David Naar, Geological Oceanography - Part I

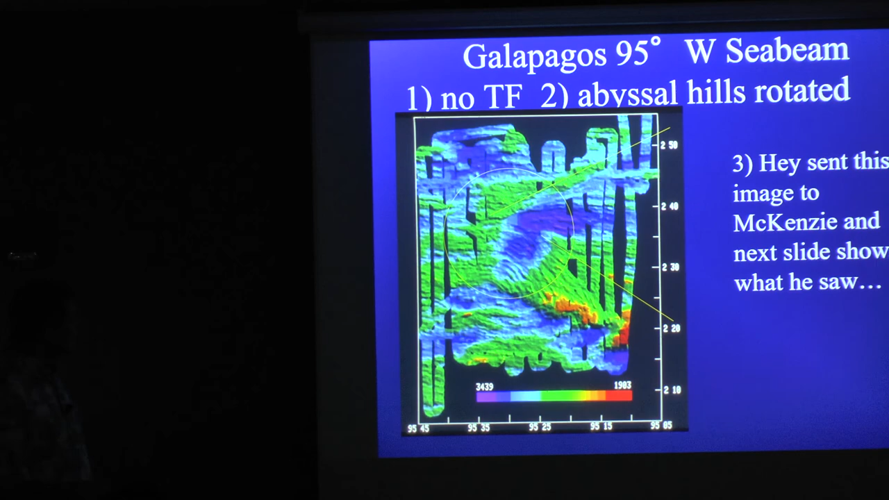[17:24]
So clearly this is propagating west and leaving behind what looks like curved Abyssal Hill fabric oriented in a new direction, just like we expected with the magnetics. Secondly, well, I've just mentioned that. So the third thing was, Hay would always like to collaborate with others and get their feedback. So he sent this to Dan McKenzie, who's a very bright scientist. And when he looked at these warm, let me show you what this is, you know, you see warm colors represent shallow depths. The cooler colors represent deeper depths. So the tip of the propagating rift is deep. The failing spreading center is off here in these little basins. So when the rates slow down, you get a little bit deeper spreading depths.